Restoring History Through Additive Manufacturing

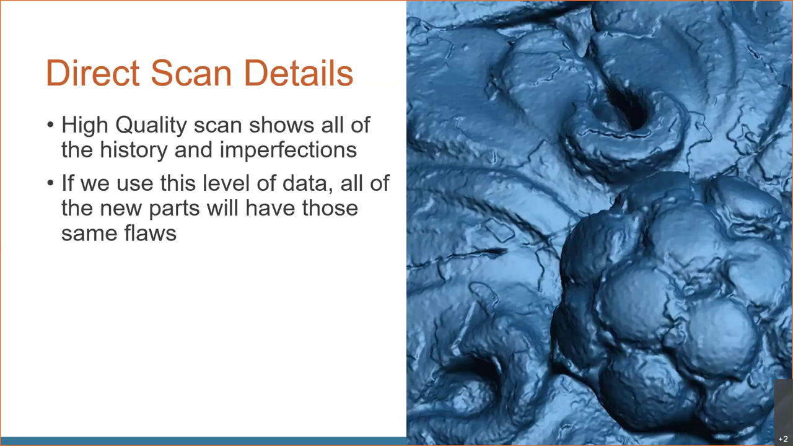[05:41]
so there's a couple things we can do to start cleaning up the scan data so we don't have all of these individual little issues that were existed on that one part
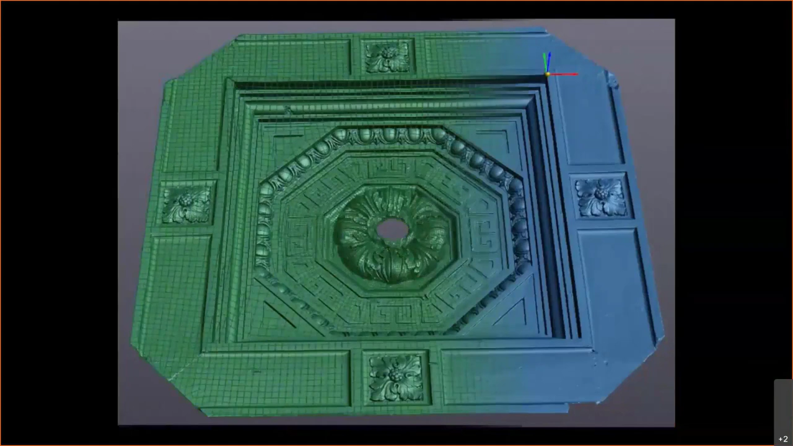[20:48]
so we digitized it i'm going to go ahead and zoom into that one part we were working on